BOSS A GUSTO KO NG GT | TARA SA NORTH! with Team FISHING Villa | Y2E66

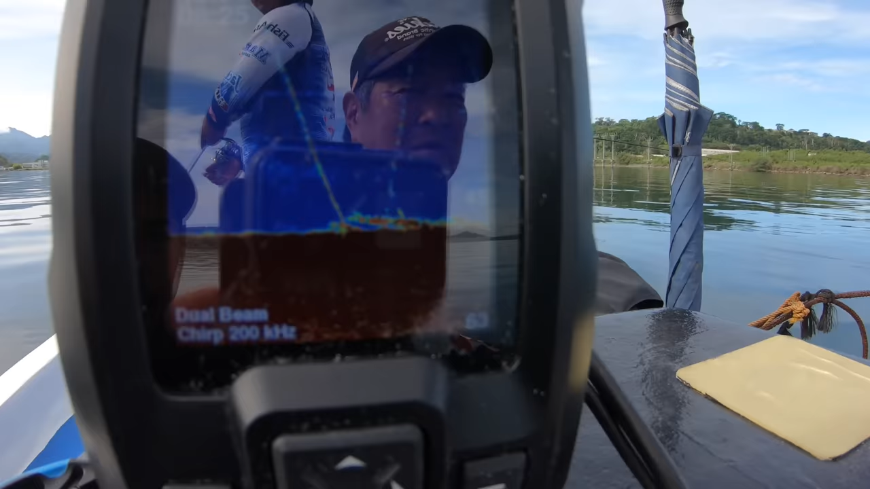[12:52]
Ito metal jig yun. Ayun na metal jig. Ibig sabihin sa pool pala o.